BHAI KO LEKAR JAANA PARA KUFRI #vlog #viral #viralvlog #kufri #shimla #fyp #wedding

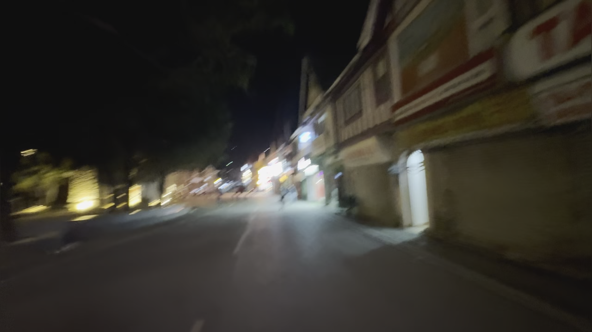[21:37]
तो मैं गाइस अभी तो आधा शिमला बंद हो चुका है, देखिए यहाँ पे हमारा पहाड़ी कल्चर दिखाया हुआ है थोड़ा,
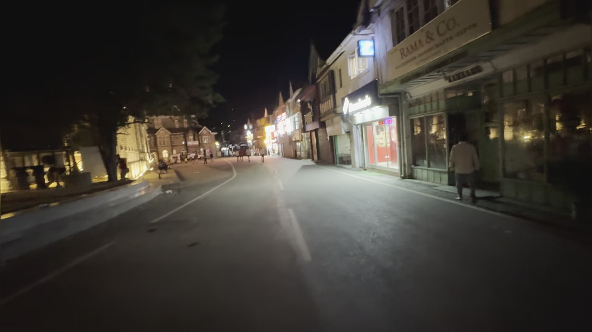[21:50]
सो अभी मैक्सिमम सारे शॉप्स बंद हो चुके हैं, ये देखिए